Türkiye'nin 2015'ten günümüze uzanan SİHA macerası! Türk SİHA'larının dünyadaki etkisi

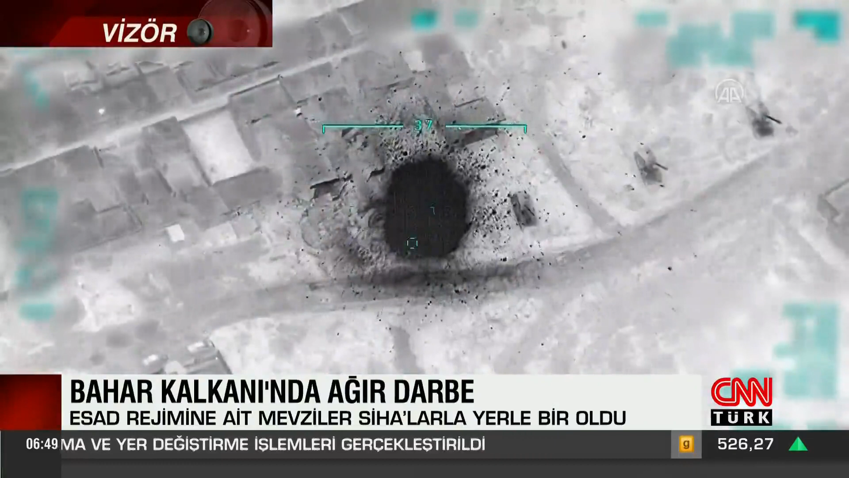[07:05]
Harekat esnasında Rusya, Suriye'de hava sahasını açmayarak Türkiye'nin koşullarını zorlaştırmaktan yana tavır aldı. Ancak Türkiye mevcut koşullara rağmen harekatı gerçekleştirdi. Dünya aynı anda çok sayıda SİHA'nın kullanımıyla Bahar Kalkanı Harekatı'nda Suriye'de ilk Kürü SİHA saldırısıyla tanıştı.
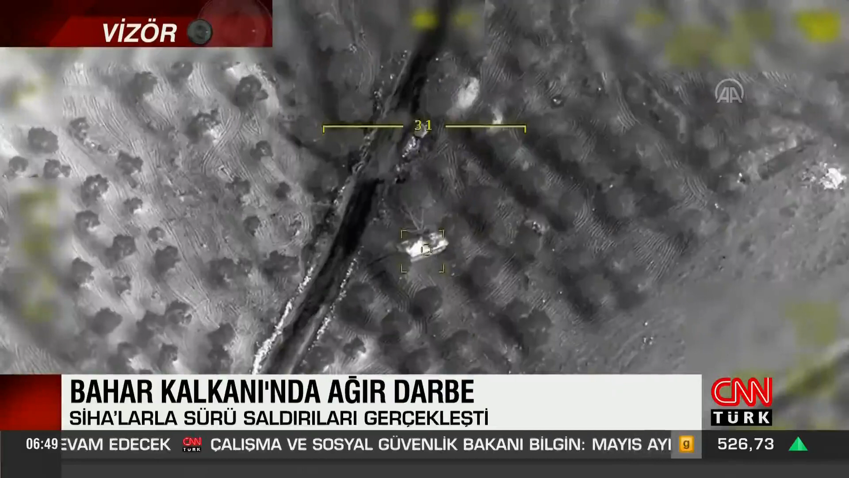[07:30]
Bu saldırılarda Türk SİHA'ları Suriye'de kapalı hava sahasının adeta kilidini kırdı ve Sürü SİHA saldırılarıyla savaş meydanında günümüz savaş sistemlerine yeni bir operasyonel kabiliyet kazandırdı. Ayrıca Türkiye bu saldırılarla Esad rejimine ağır darbe vurdu ve Rus savunma sistemlerinin SİHA'lar karşısında yetersiz kaldığı ortaya çıktı.
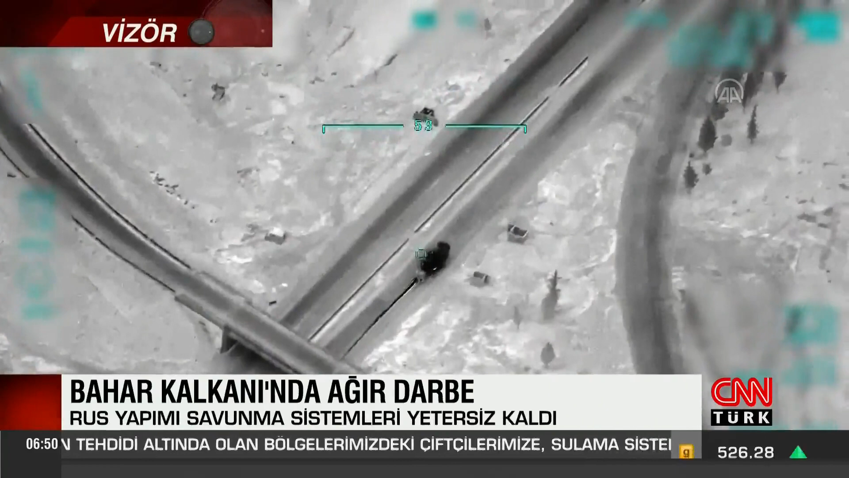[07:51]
Bu durum Libya'daki iç çatışmalarda da kendini gösterdi. Libya'da meşru Ulusal Mütabakat Hükümeti'nin Türkiye'den savunma işbirliği anlaşmaları kapsamında satın aldığı SİHA'lar için karşı cenahdaki Rus savunma sistemleri sıradan birer hedef haline geldi.
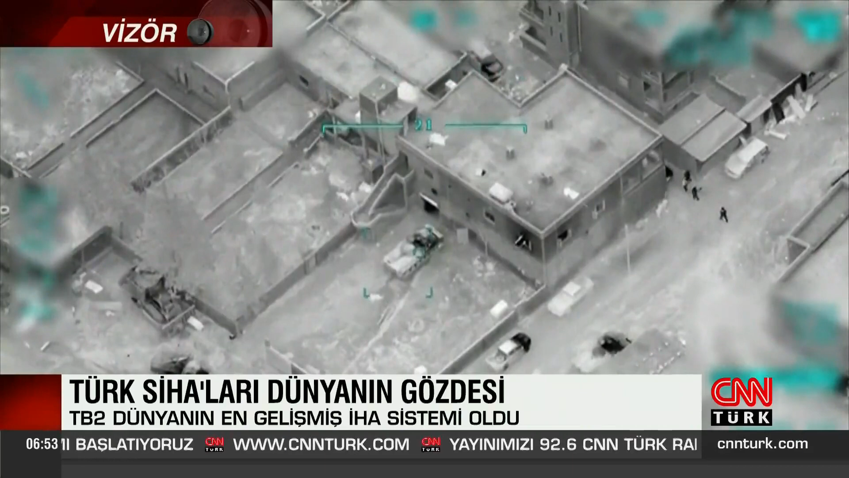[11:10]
Aktif keşif, gözetleme ve istihbarat uçuşları yapan Bayraktar TB2 elde ettiği görüntüyü harekat merkezlerine gecikmesiz aktarabilme, mühimmat taşıyabilme, kendi mühimmatıyla hedeflere taarruz edebilme özelliklerine sahip bulunuyor.